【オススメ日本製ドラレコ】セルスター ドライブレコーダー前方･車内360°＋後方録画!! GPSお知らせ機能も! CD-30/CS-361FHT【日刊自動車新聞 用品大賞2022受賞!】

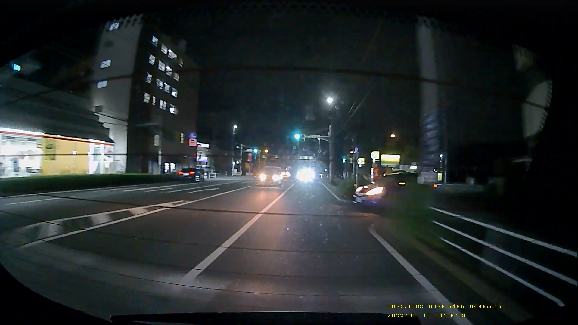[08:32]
夜間もナイトクリアバージョン2というのがね前方とリアも両方とも入ってますので光量の少ない夜間とかでも明
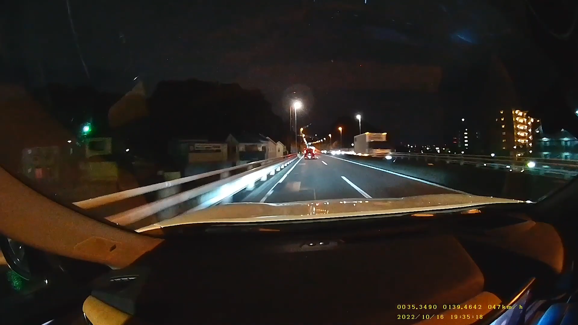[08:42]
るく映るとただナンバープレートまで読み取れるかっていうとなかなかちょっと後ろでライトが照らされてヘッドライトの明かりでちょっと飛んでしま